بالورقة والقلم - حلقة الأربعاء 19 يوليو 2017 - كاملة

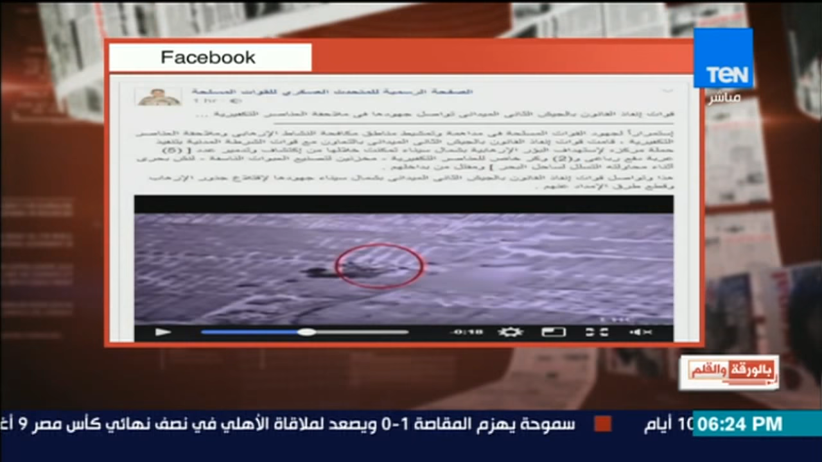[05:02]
مركزة لاستهداف البؤر الإرهابية بشمال سيناء تمكنت خلالها من اكتشاف
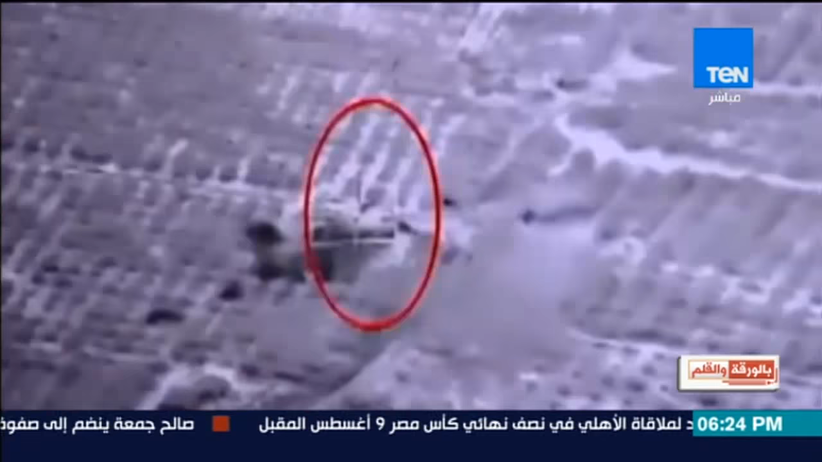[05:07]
وتدمير عرض خمسة عربة دفع رباعي واثنين وكر خاص
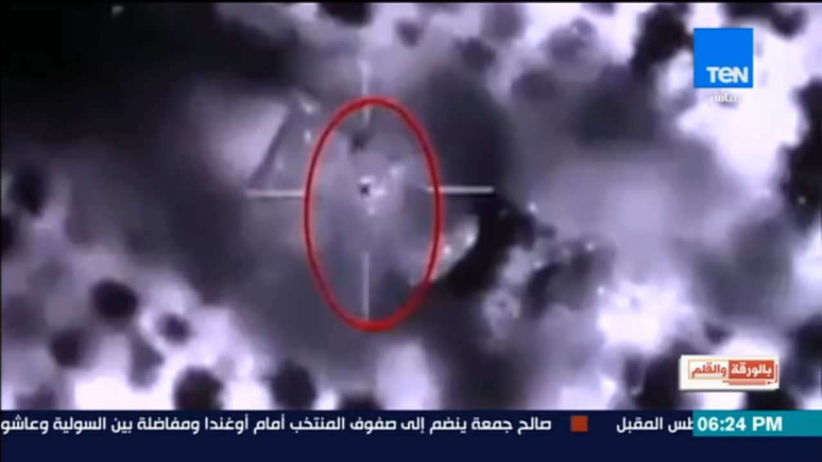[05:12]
لعناصر التكفرية مخزنين لتصنيع الأبوات الناسفة لانش بحري أثناء محاولته التسلل لساحل البحر ومقتل من بداخلهم وتواصل
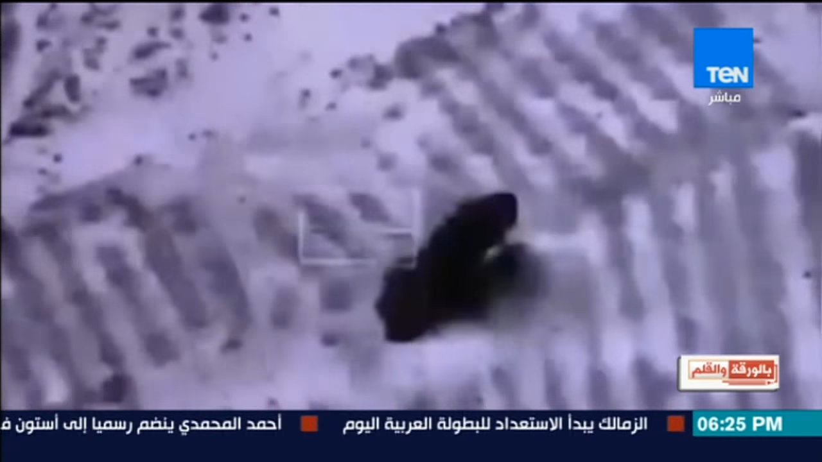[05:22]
قوات إنفاذ القانون بالجيش الثاني الميداني بشمال سيناء جودها لاختلاع جزور الإرهاب وقطع
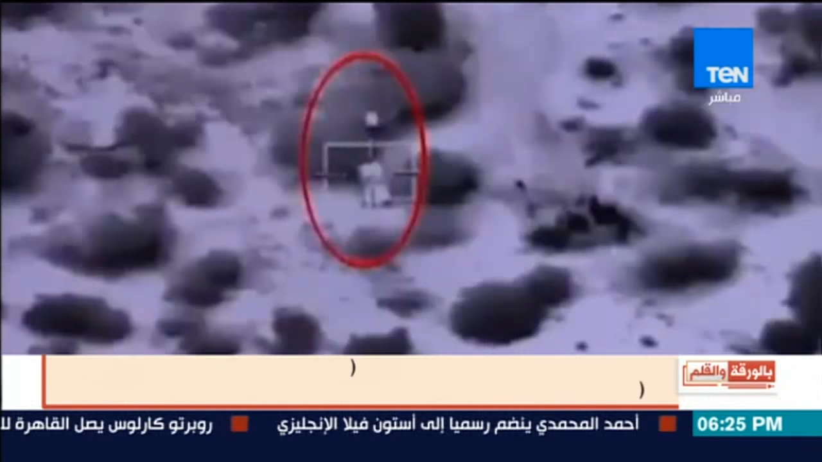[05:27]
طرق الإمداد عنهم الجديد في البيان هو لانش البحري